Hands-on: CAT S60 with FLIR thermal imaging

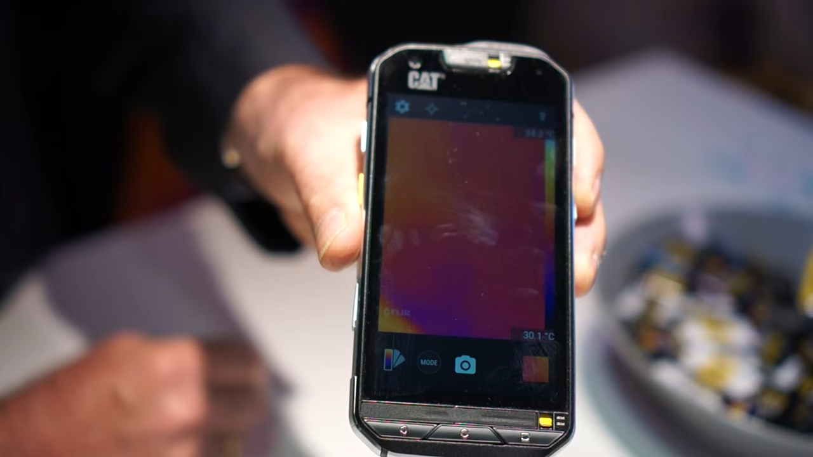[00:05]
It's clearly a rugged device, it's very rugged.
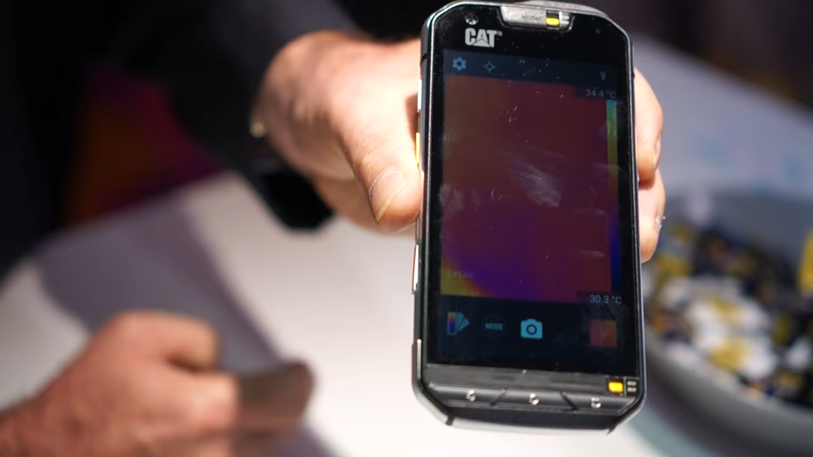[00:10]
Everybody wants to talk about the two world firsts, which obviously is a thermal imaging camera, a capability and also it's the most waterproof phone in the world.
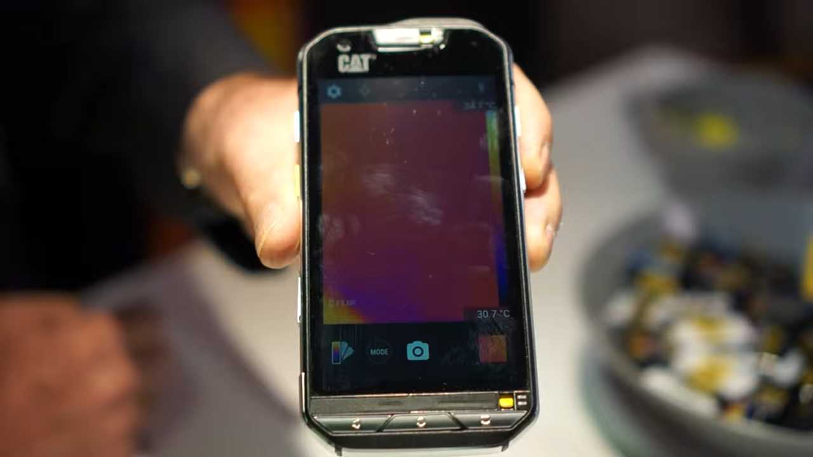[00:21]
What you can see on the back here is two cameras or what you're seeing actually
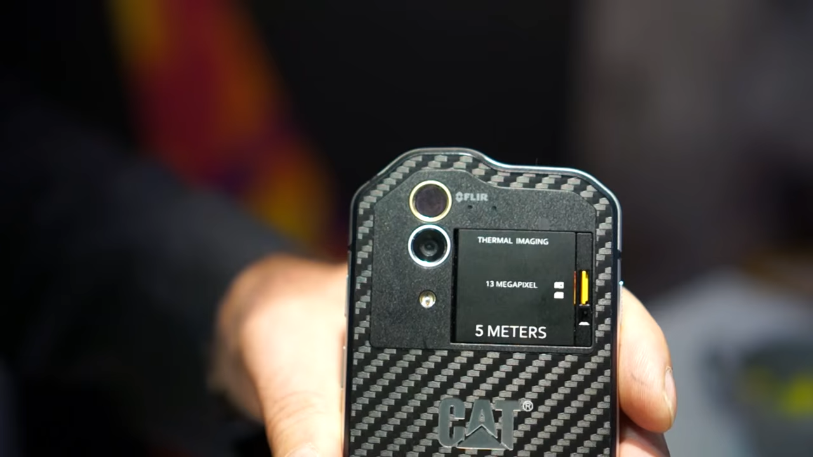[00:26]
is a thermal imaging sensor but also a 13 megapixel camera.
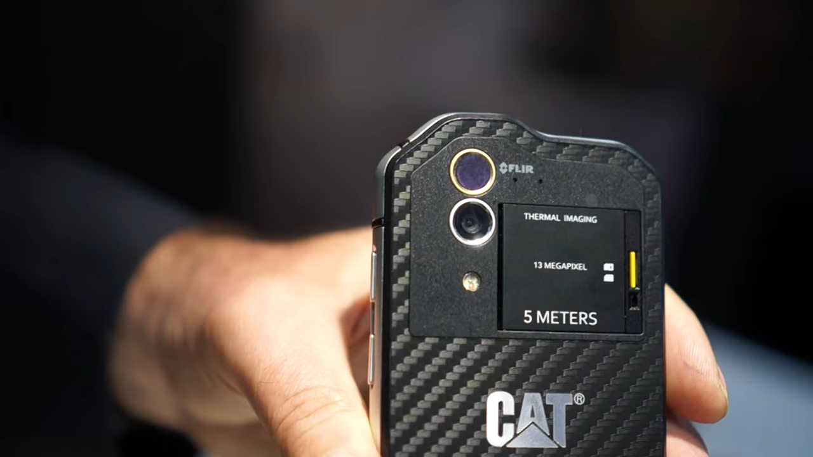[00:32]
So you've got a 5 megapixel camera on the front and a 13 megapixel camera on the back and when I show you thermal imaging what that's actually doing is it's combining the 13 megapixel picture with the thermal image and what that gives you it gives you a very nice definition around the thermal imaging.
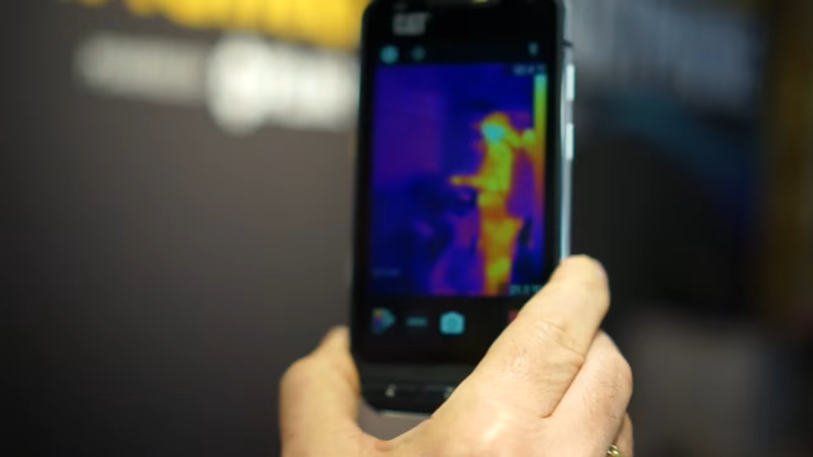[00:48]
There we go, so there's a guy hiding there looking at a far range of phones so you can clearly see the thermal imaging capabilities. Now we partnered with Flair.
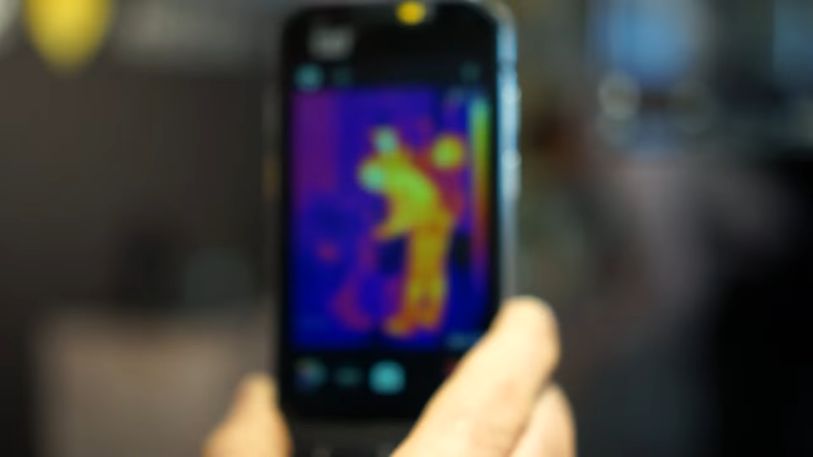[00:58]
Flair, as you may know, the world leader in high quality
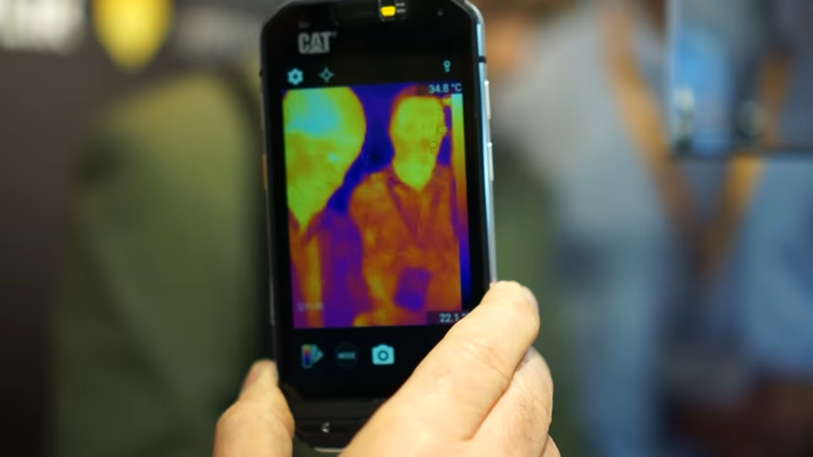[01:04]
professional thermal imaging equipment.
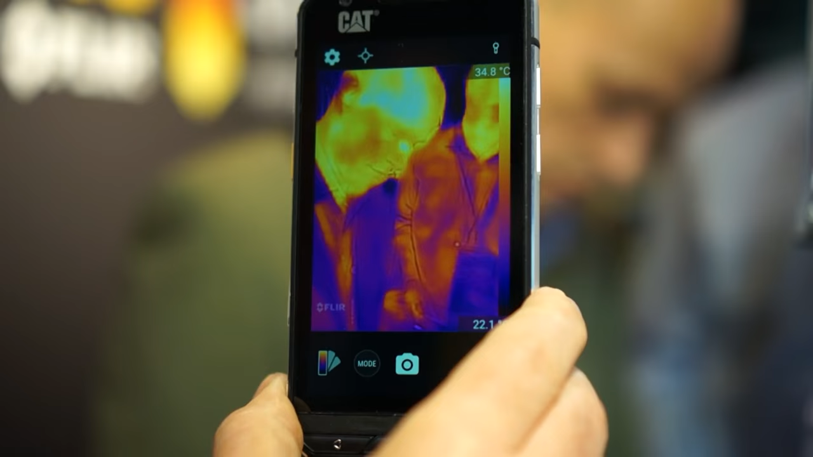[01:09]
Those guys worked with us and we managed to put this into a phone which is obviously a world first.
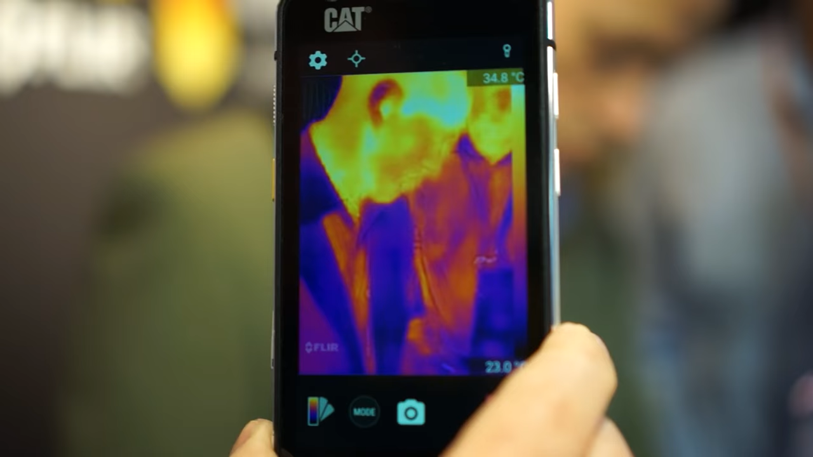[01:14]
The second world first about this phone by the way is that
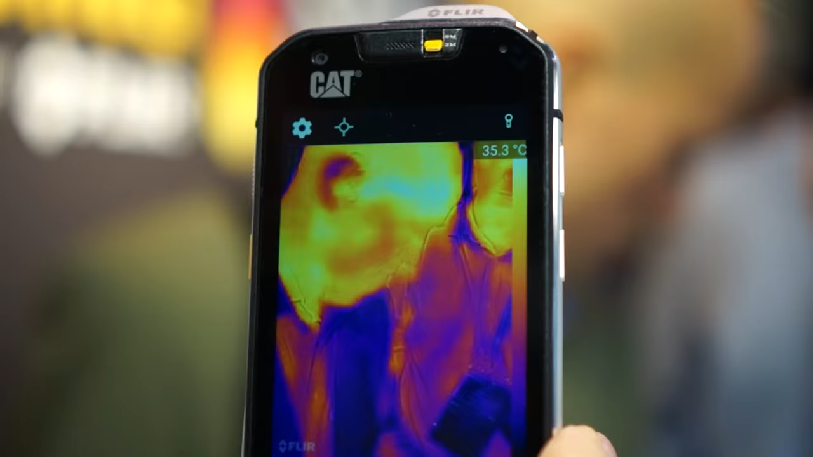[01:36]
IP68 rating but with the extra capability of going down to 5 meters.
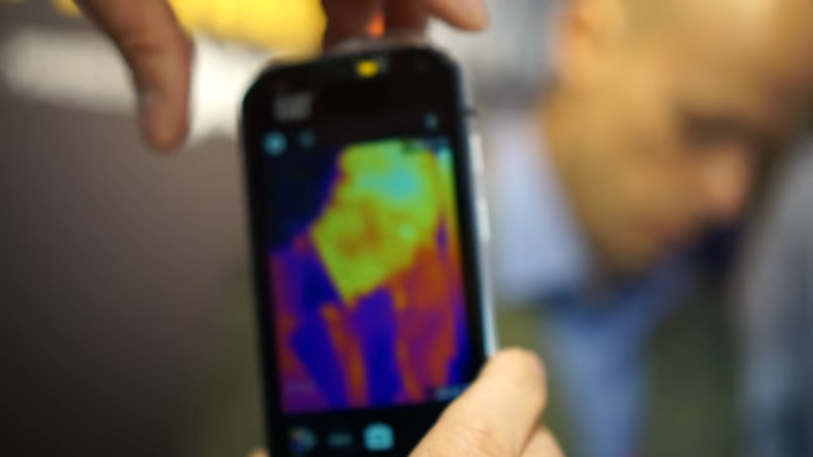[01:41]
If you're using them there's a number of modes around the thermal imaging.
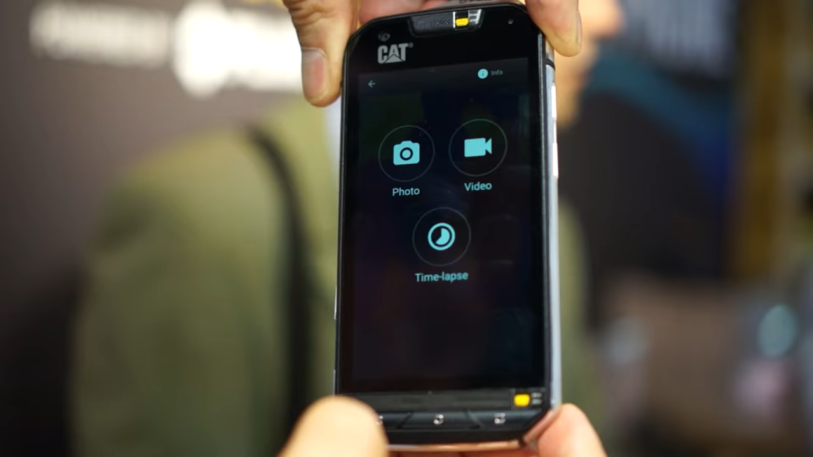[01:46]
You've got photo, video and of course a time lapse capability as well.
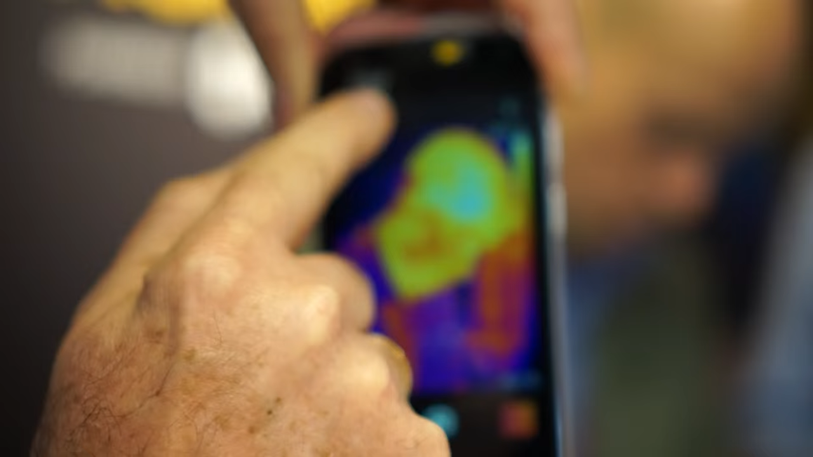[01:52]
You're able to, as I was saying, read temperature off of the screen and off of pictures taken with the thermal image camera,
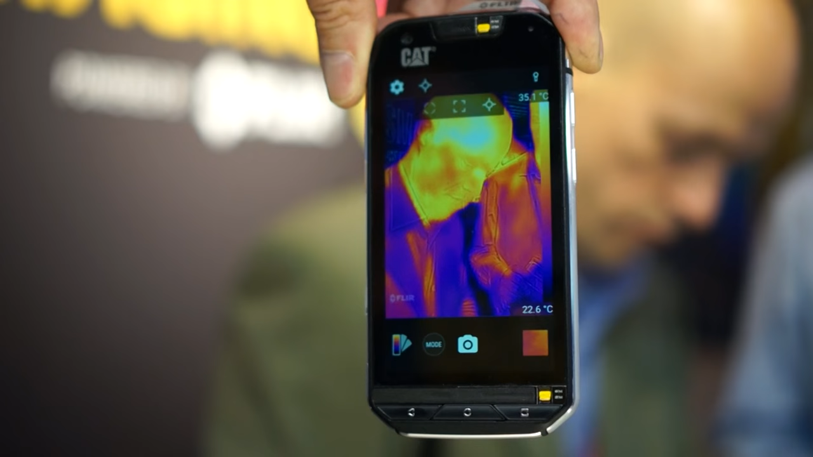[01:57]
On screen: scale bottom 22.6°C
either video or stills after the event and you can do that in a number of ways.
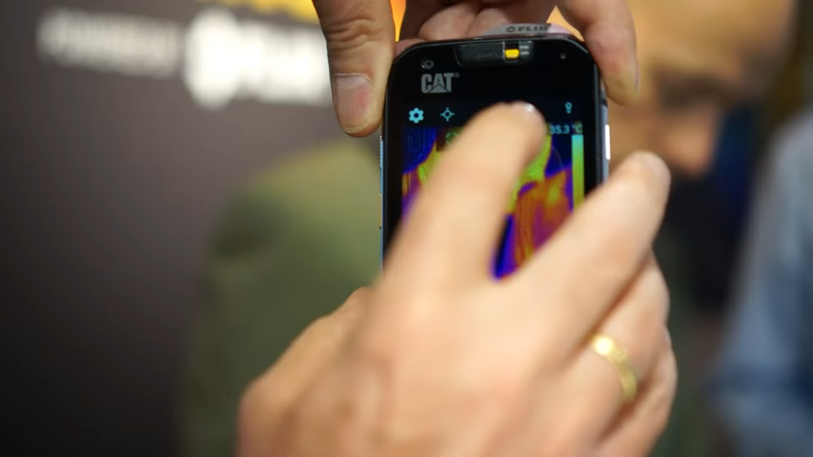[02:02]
A point and measure the temperature at that point
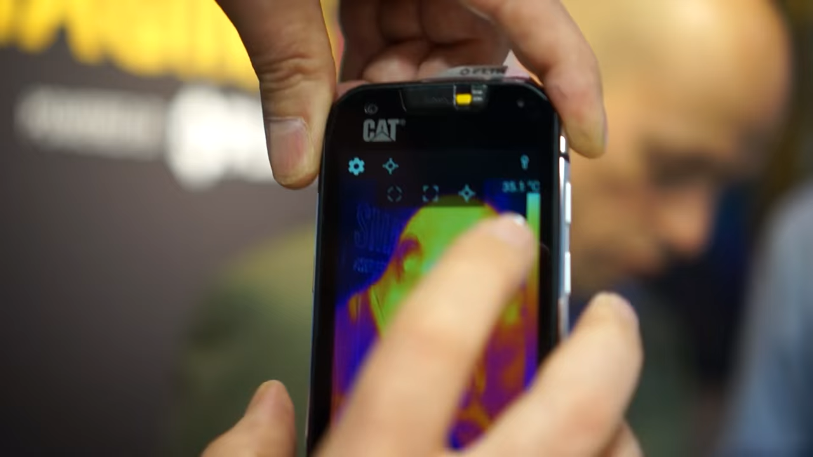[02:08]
or you can put up an area of the screen and you can do average temperature within that box or maximum temperatures etc.
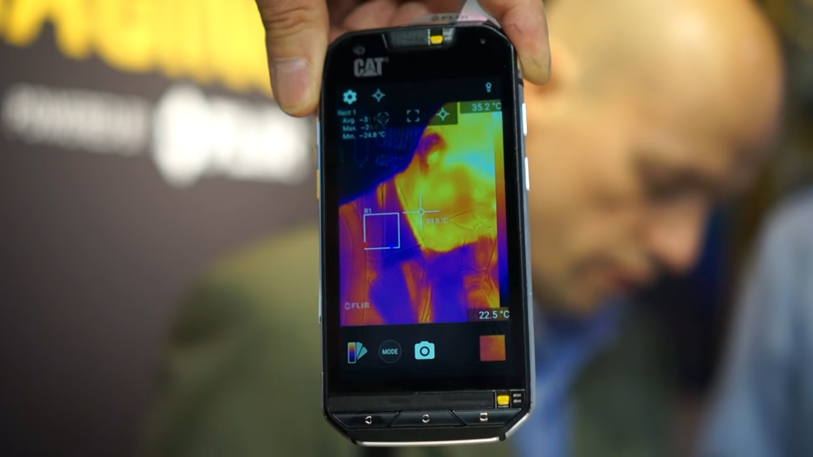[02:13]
On screen: scale top 35.2°C, scale bottom 22.5°C
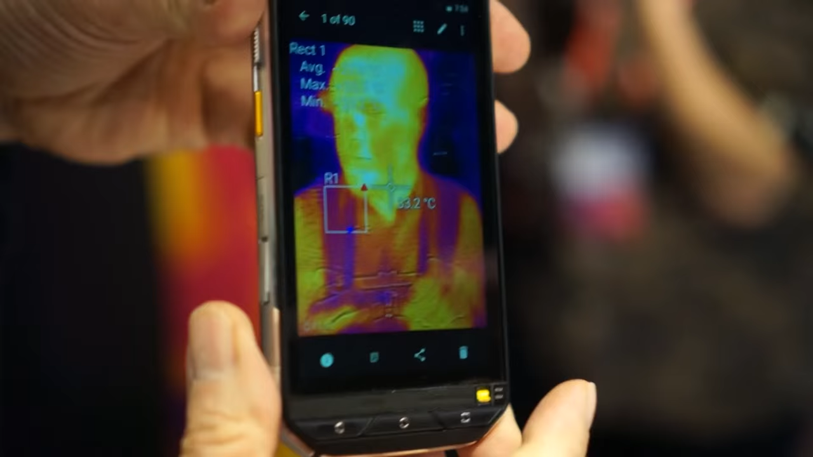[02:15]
If I was to take this picture that I took just now,
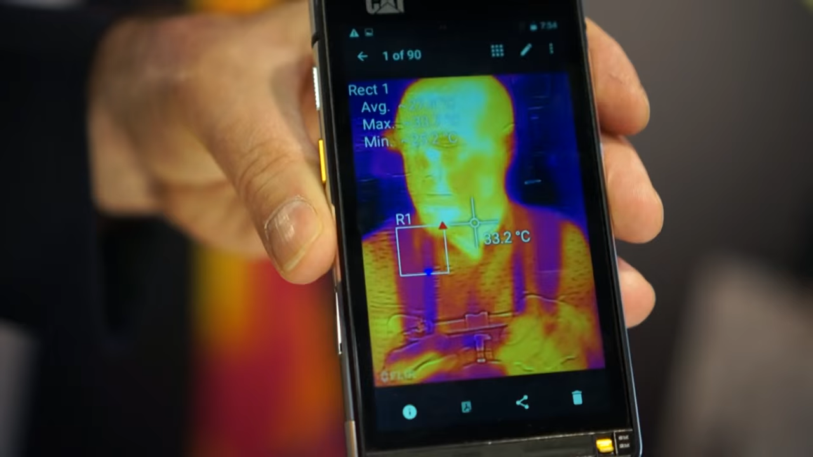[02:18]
On screen: spot 33.2°C
you can see that actually it's